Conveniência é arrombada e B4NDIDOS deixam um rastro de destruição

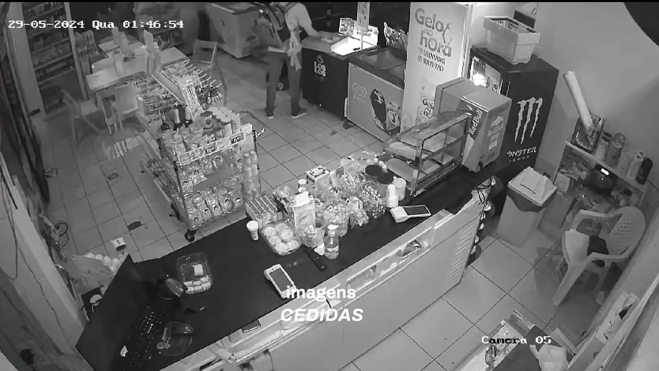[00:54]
O comparsa tenta pegar a TV, mas não consegue. Os dois estão de cara limpa e fazem uma rastrão sem se incomodar e estão sendo gravados.
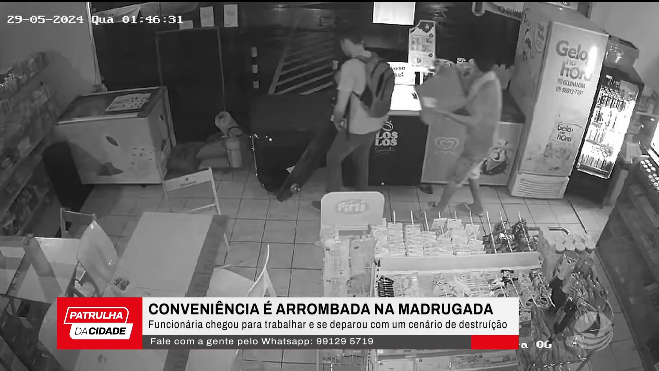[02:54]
A imagem realmente é impressionante. E, inclusive, um deles tem uma mochila. E enche a mochila, principalmente com bebidas alcoólicas.